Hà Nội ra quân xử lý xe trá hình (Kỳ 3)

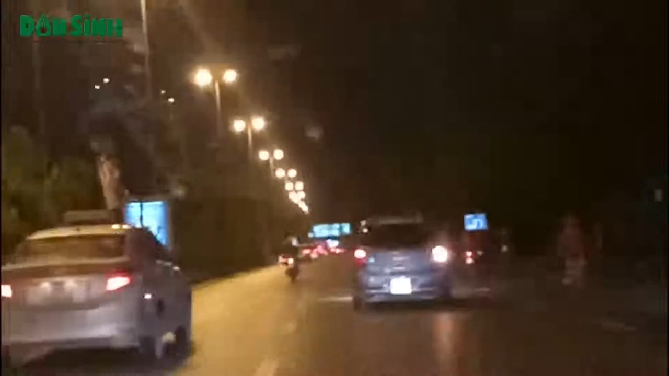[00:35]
Bằng rất nhiều hình thức khác nhau, đội Thanh tra Giao thông Vận tải Cầu Giấy đã bám thêm một chiếc xe limousine mái biển kiểm soát 20B-01566 đến đoạn đường Hoàng Quốc Việt thì phát hiện hành
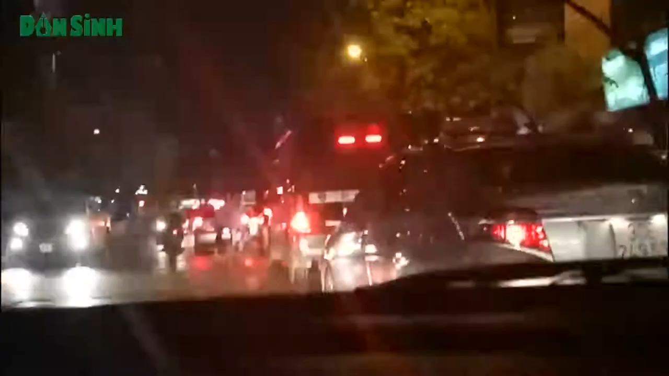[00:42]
vi đón trả khách trên đường cùng một số lỗi vi phạm khác.